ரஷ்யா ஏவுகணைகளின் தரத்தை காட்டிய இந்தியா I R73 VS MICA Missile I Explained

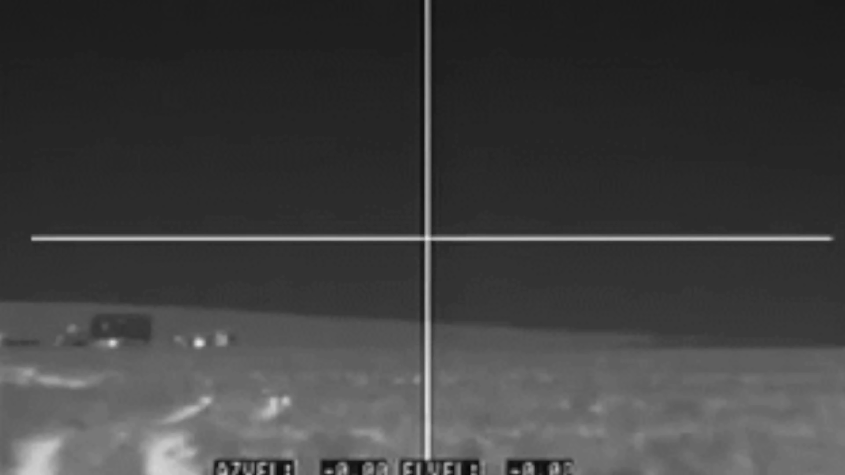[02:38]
In this case, there are many IR seekers and infrader seekers They lock a heat source for the target